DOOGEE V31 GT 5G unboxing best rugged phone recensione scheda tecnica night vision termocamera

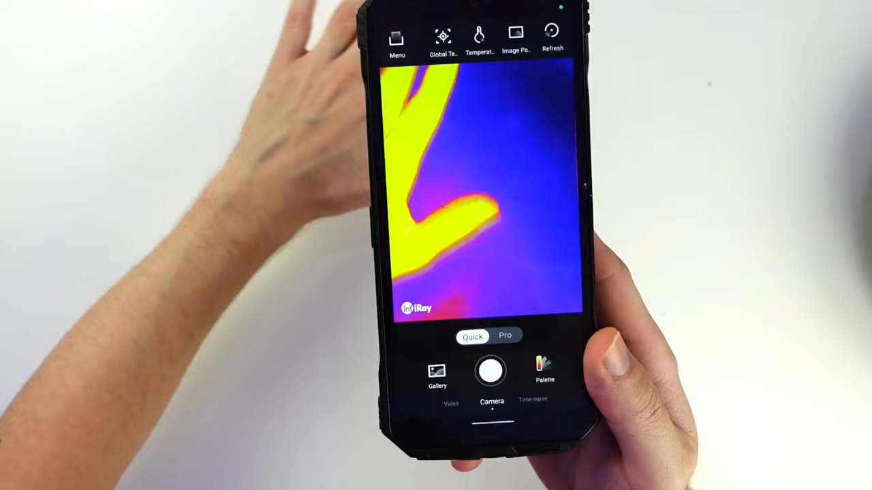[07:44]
Guardate che spettacolo, spero che si veda bene dalla telecamera, si vede perfettamente la differenza di calore tra la mia mano e la mia scrivania.
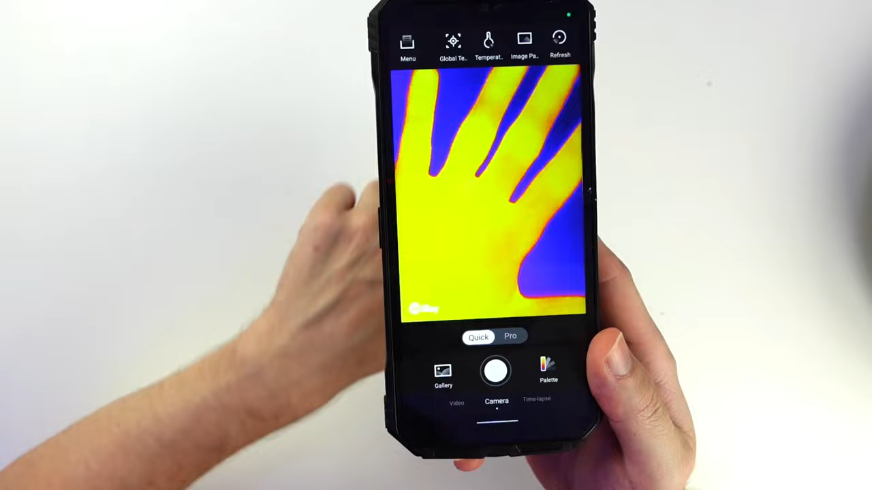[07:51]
Ma non è tutto perché potete anche attivare il lettore della temperatura e leggere il calore di tutti gli oggetti sottostanti.
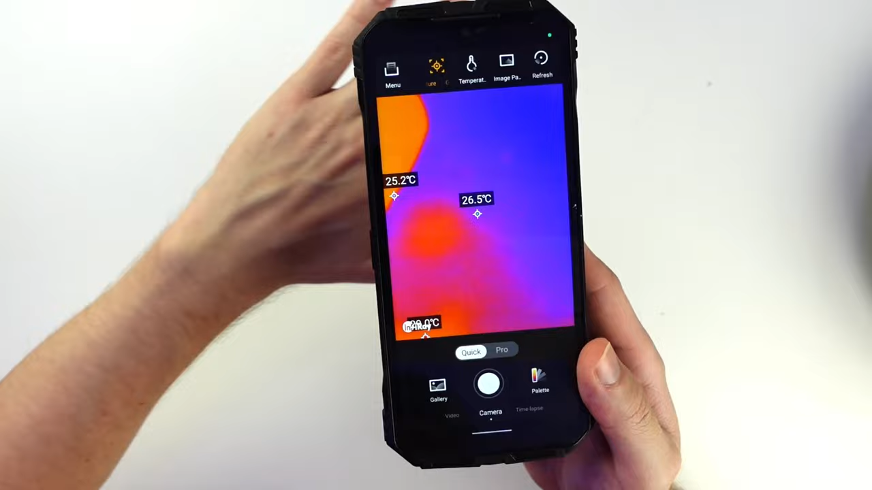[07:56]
On screen: spot 26.5°C
La mia mano è sui 33 gradi, invece la mia scrivania è sui 27 e 26 gradi.
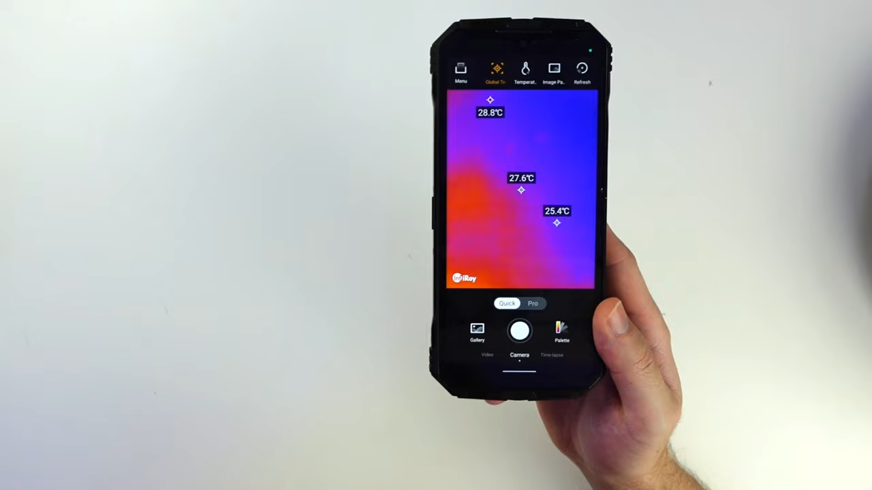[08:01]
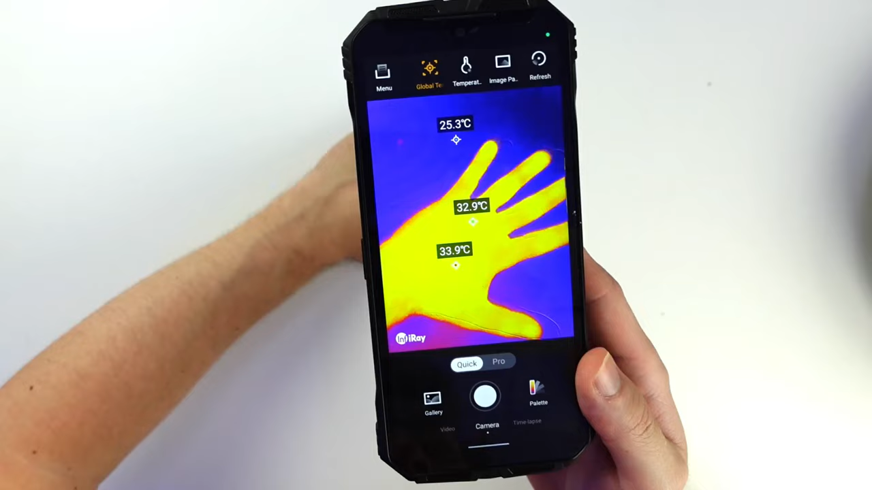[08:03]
Provo a spingere a passare un po' di calore la mia scrivania, vediamo...
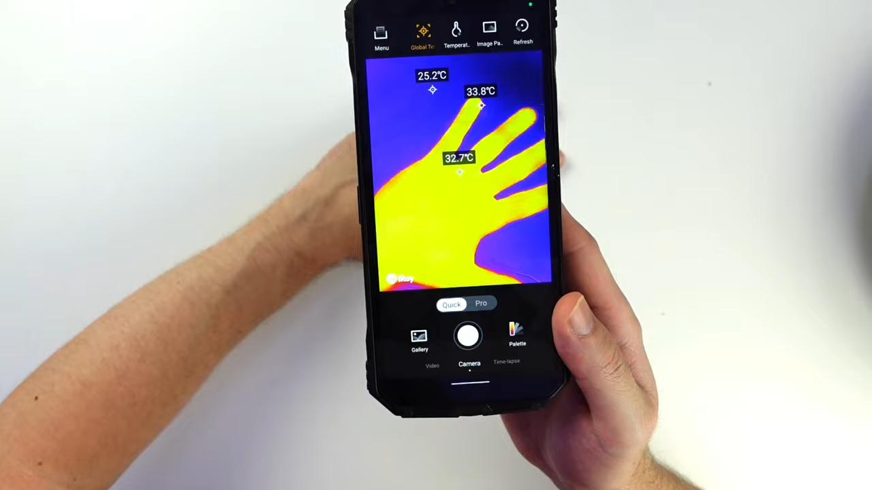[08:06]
On screen: spot 32.7°C, max 33.8°C
No, guardate che spettacolo, si vede addirittura l'impronta della mano.
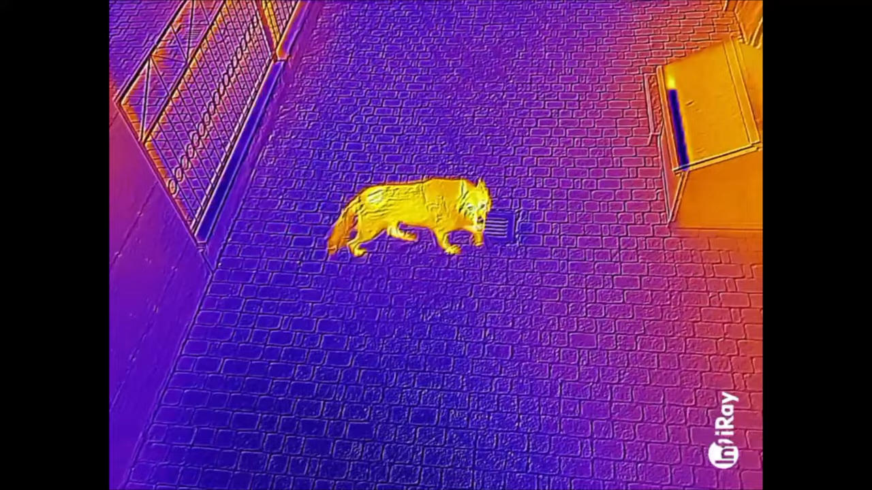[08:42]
La qualità delle foto è veramente ottima e anche i video sono perfettamente stabili.
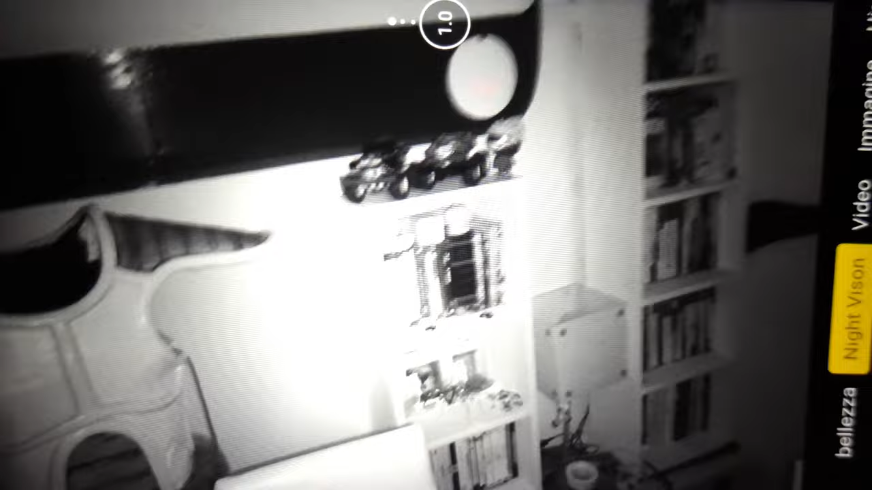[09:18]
Guardate, si vede perfettamente tutti gli scaffali, i due Monster Jam della Lego, il Funko Pop di Kakashi e anche il Mega Shuriken.